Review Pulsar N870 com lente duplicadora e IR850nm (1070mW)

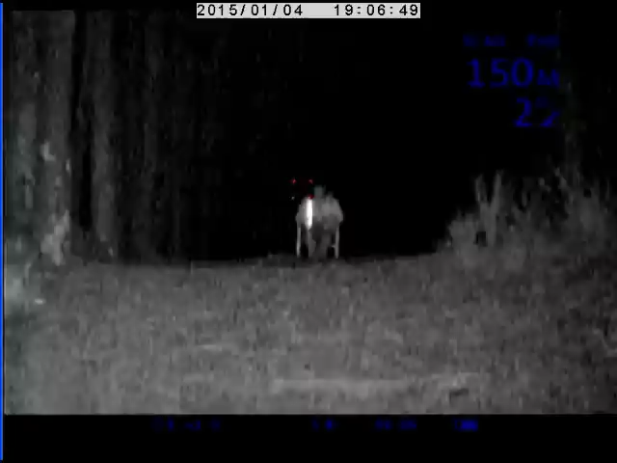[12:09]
dá-me a sensação que o sensor desta mira não é tão sensível e então acompanha mais a luminosidade que nós temos aqui.
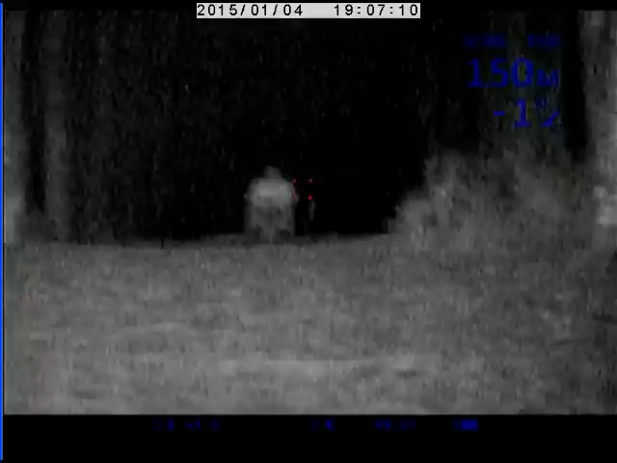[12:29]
vou tirar isto de modo porque por causa de mudar a luminosidade tenho que entrar neste modo de retículo.
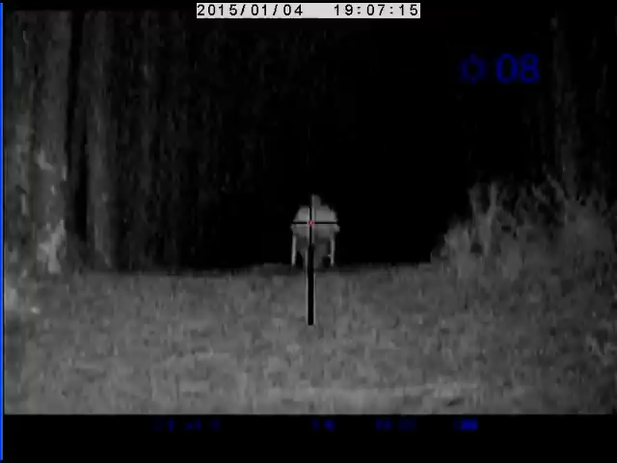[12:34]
E agora vou aumentar a luminosidade.
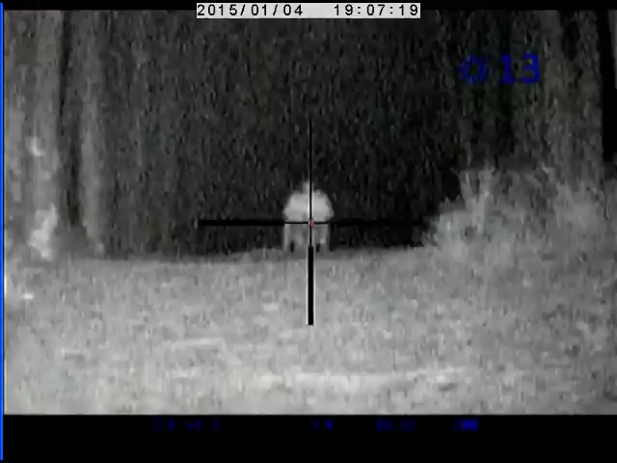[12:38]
Portanto, vocês estão a ver que já não acontece aquela limpeza de imagem que acontecia com a, por exemplo, com a minha 750.
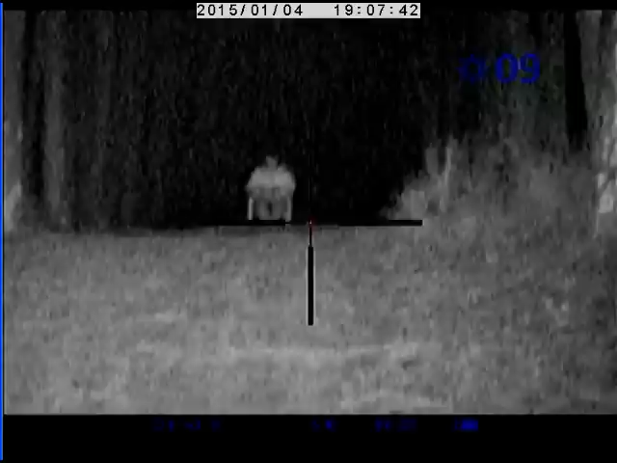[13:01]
Também não posso abusar muito do contraste porque se não, portanto, depois perde-se aquele recorte, digamos assim.
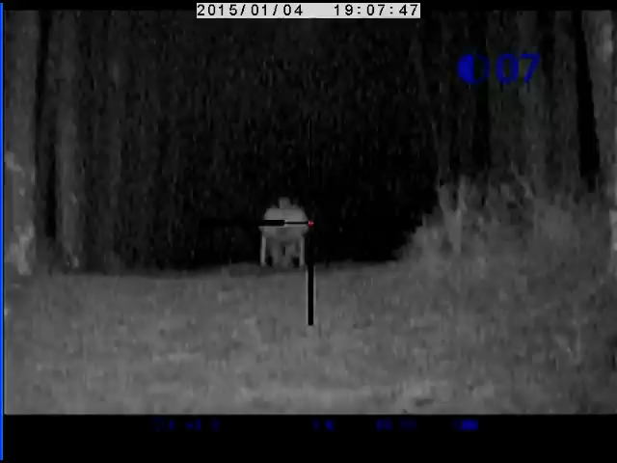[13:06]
Portanto, eu vou aumentar aqui o tão a ver.
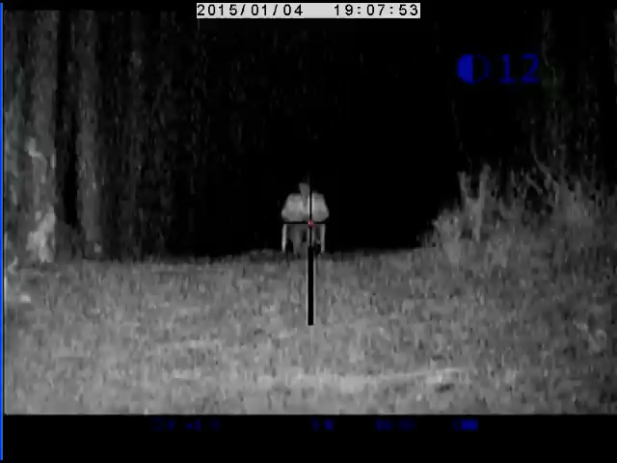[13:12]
Portanto, aumenta o recorte, mas perde, fica um bocadinho de grão. Portanto, eu calculo que isto assim seja uma boa posição de afinação.
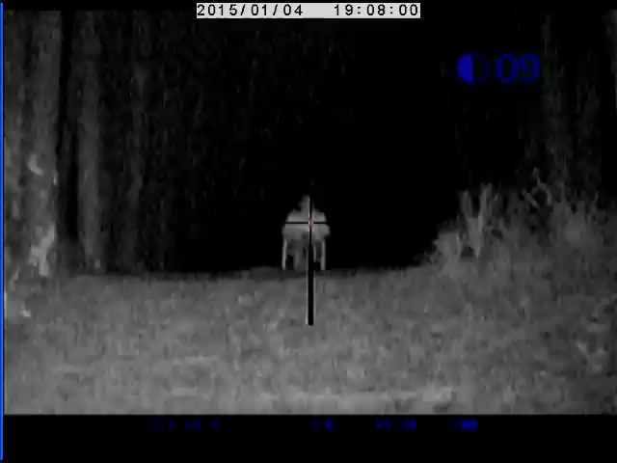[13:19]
Eu penso que ele também está bem focado. Portanto, vou aqui tentar focar melhor. Portanto, penso que está bem.
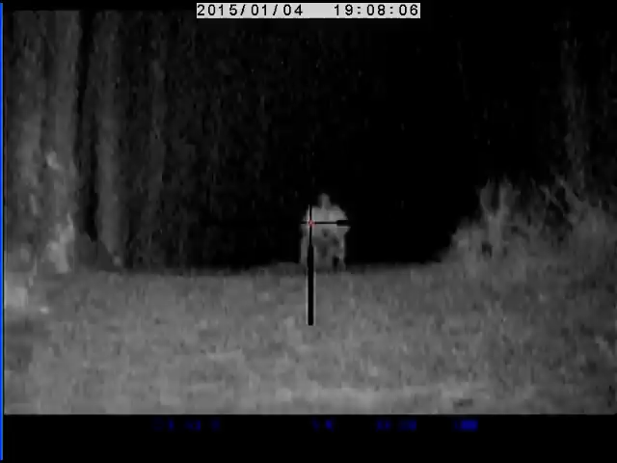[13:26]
Ok? Portanto, eu vou pôr aqui outra vez nas distâncias
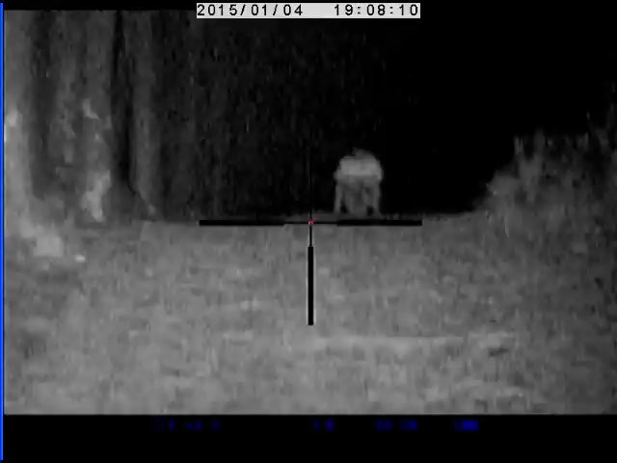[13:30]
e cá está a 150 metros. Portanto, eu agora vou fazer com que o meu filho avance até aos 120 metros e depois irei fazer outro
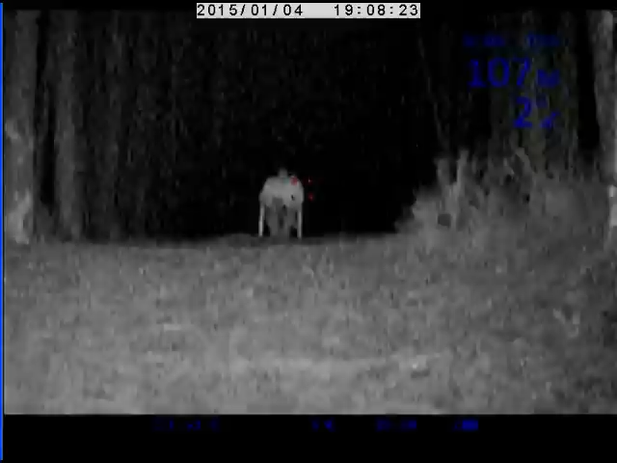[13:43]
vídeo com uma distância mais curta para verem o efeito que isto tem efetivamente. Ok?
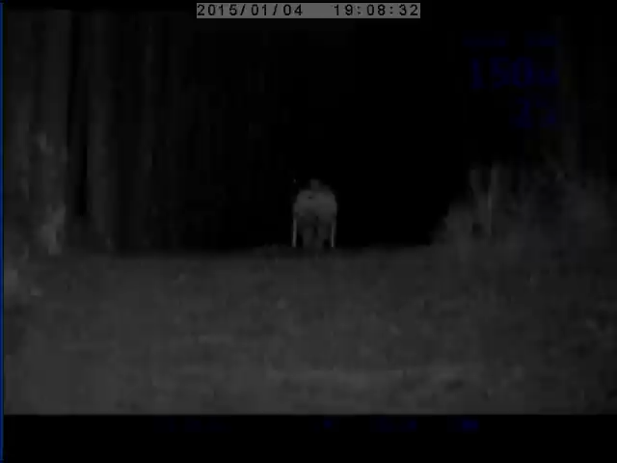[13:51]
Portanto, cá está o meu filho a 120 metros. vou tentar pôr isto aqui assim mais centrado.
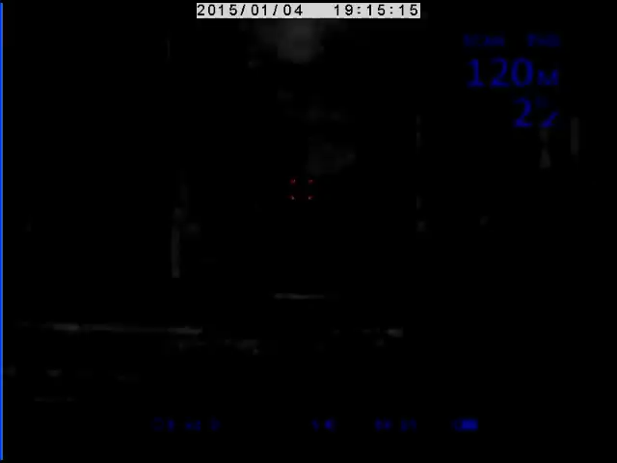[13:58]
Está a 120 metros como podem ver com luz natural. Portanto, a luz máxima com lua cheia que se consegue a 120 metros é isto. Com lento duplicador.
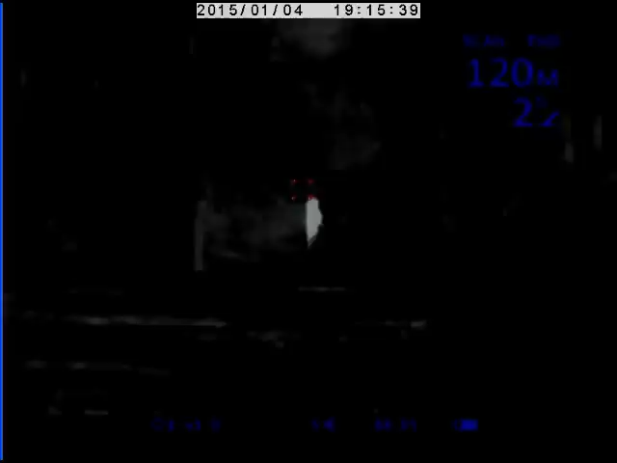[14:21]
Portanto, eu vou agora pôr a funcionar aqui o iluminador ou no borde.
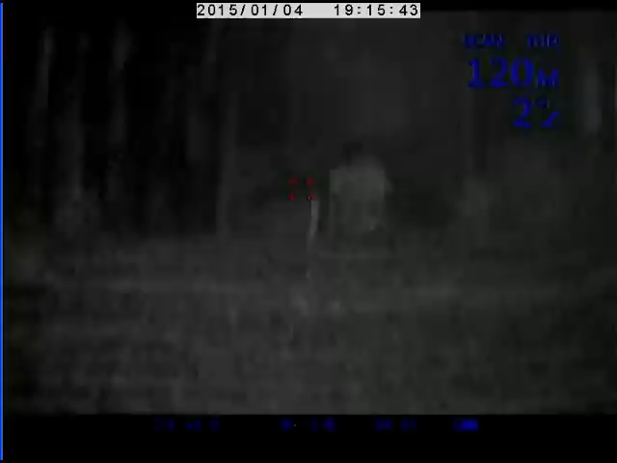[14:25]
Primeira posição.
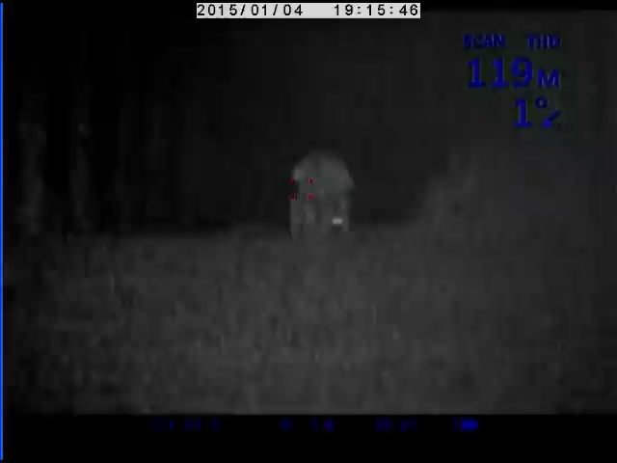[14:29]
Segunda posição. E terceira posição.
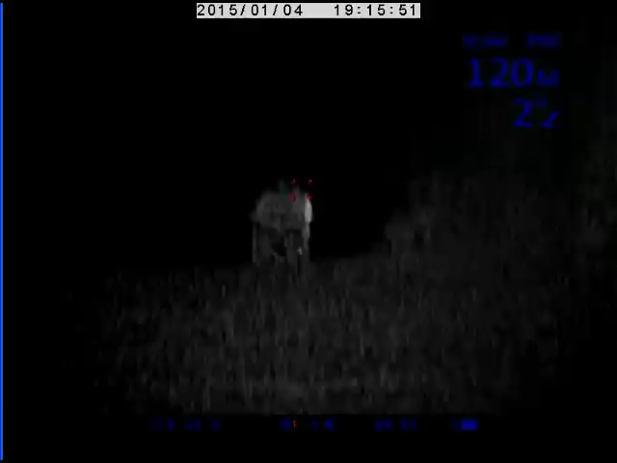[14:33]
Portanto, é isto que se consegue ver.